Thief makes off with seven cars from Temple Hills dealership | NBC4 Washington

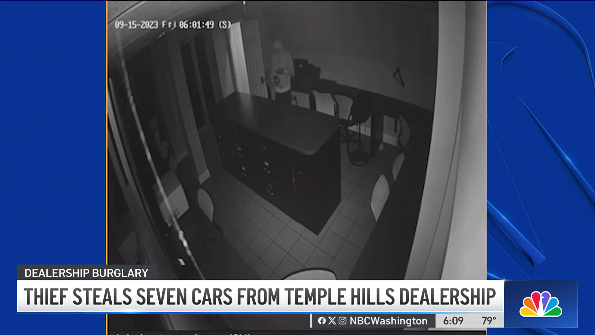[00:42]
he rummages through offices and gets hold of some keys to go after what he really came for, the cars.